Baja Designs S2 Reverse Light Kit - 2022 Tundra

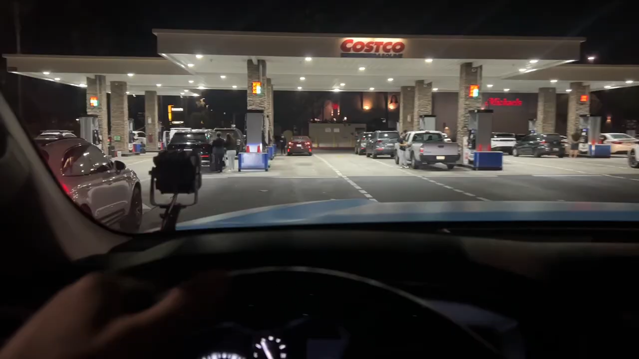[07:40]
No wait. This can't be. What? 745? 748? It's time to go I guess.
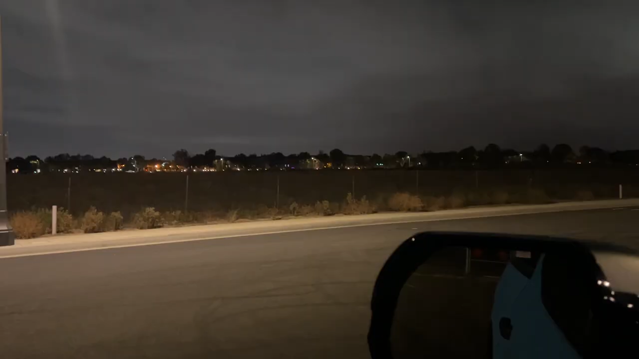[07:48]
All right so nice and dark outside now. Let's fire up those Baja lights in the rear and see what these things are all about.
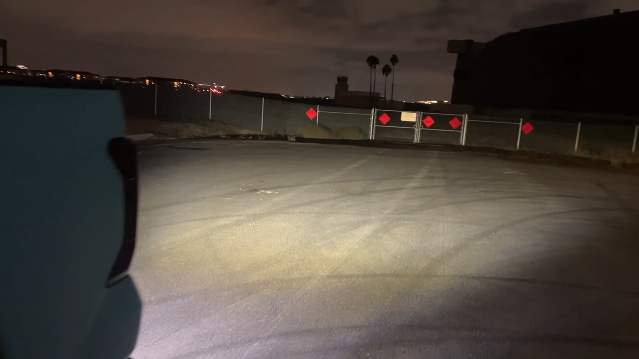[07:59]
Okay. Dang dude. First of all actually let me show you guys what it looks like before the lights are on.